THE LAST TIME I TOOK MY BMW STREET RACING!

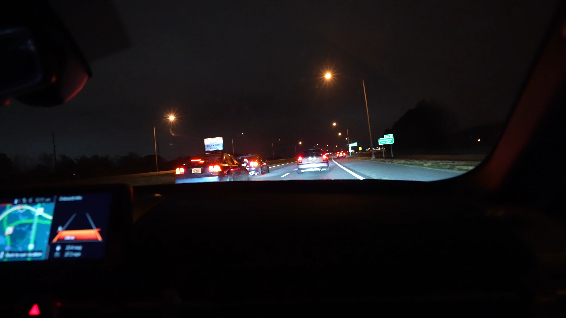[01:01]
Are they digging on the freeway? They're dig racing on the freeway? Oh, this is bad. This is bad.